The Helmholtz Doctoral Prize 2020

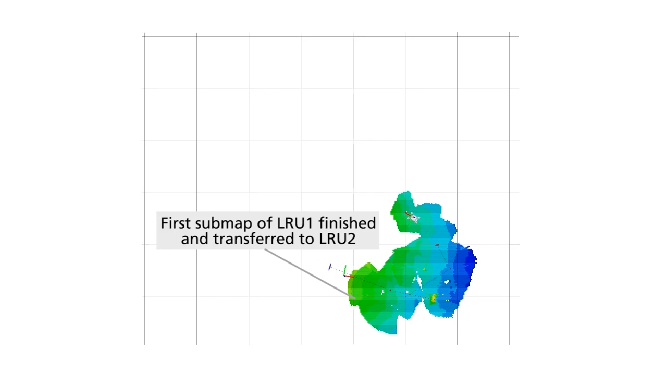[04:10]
And using these maps, the robots can relocalize themselves when they enter an area they have already traveled before.
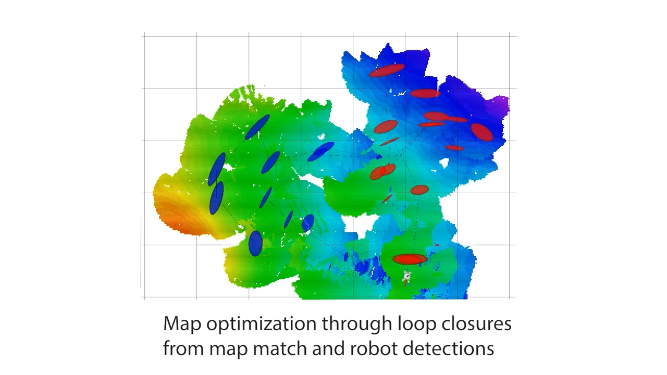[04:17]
Also, when the robots meet, they can act as moving landmarks for each other, and thereby further decrease their uncertainty.